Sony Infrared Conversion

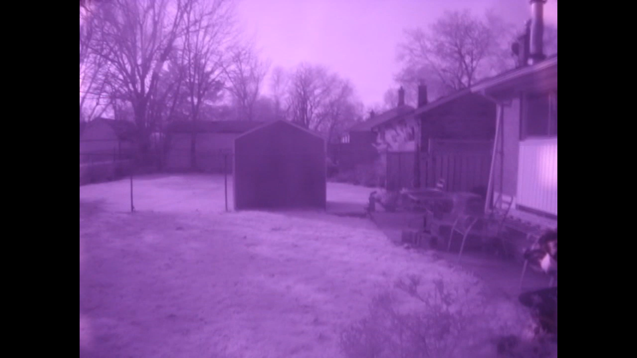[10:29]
good idea of the reflectiveness and transmission of infrared light through whatever you happen to take a picture of.